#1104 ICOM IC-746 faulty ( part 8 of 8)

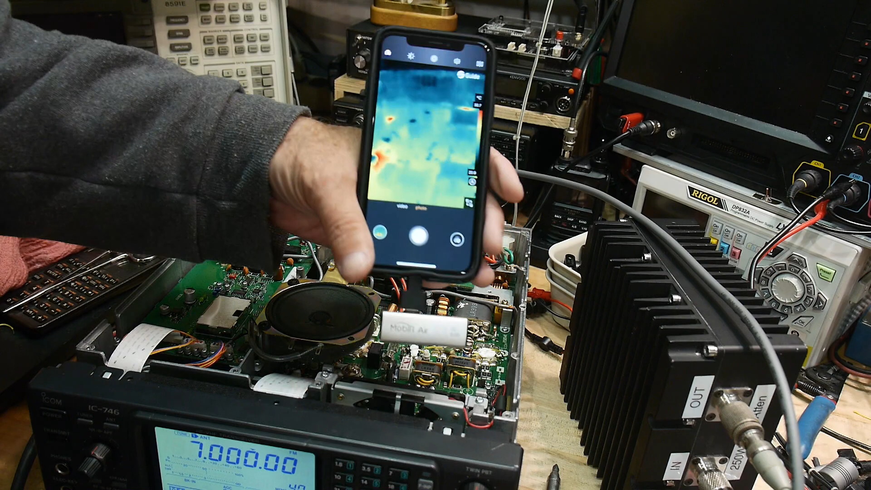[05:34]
And so I will start to transmit. And you can see these two transistors just starting to get warm. Okay.